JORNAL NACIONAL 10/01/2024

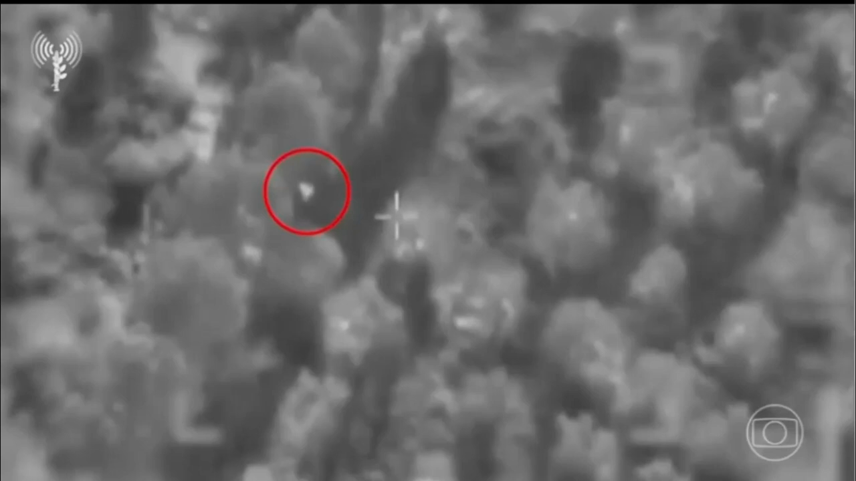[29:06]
Hoje, o exército de Israel informou que matou um comandante do grupo Hezbollah no sul do território libanês.